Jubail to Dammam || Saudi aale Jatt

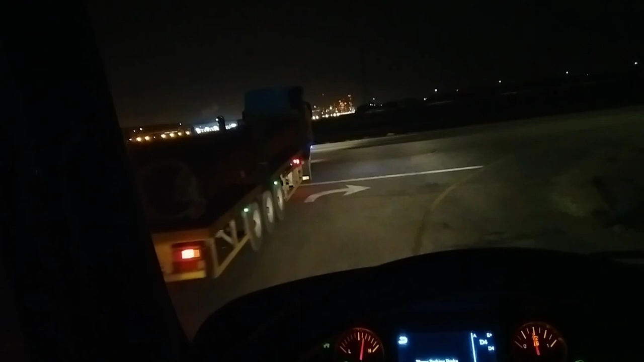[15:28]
ਐ ਵੀ ਰੋਡ ਖਾਸੇ ਖੁੱਲੇ ਨੇ ਜਿਸ ਹਿਸਾਬ ਦੇ ਟ੍ਰੇਲਰ ਨੇ ਨਾ ਲੰਬੇ ਲੰਬੇ ਚਾਲੀ ਚਾਲੀ ਪੰਜਾਹ ਪੰਜਾਹ ਫੁੱਟ ਦੇ ਟ੍ਰੇਲਰ ਨੇ ਉਸ ਹਿਸਾਬ ਨਾਲ ਰੋਡ ਵੀ ਵਧੀਆ ਨੇ ਮੋੜਨ ਘੋੜਨ ਚ ਕੋਈ ਪ੍ਰੋਬਲਮ ਨਹੀਂ ਹੁੰਦੀ। ਚੱਲ ਆਪਣੀ ਲਾਈਨ ਚ ਲੈ ਲਈ ਹੁਣ ਟਰੱਕ ਨੂੰ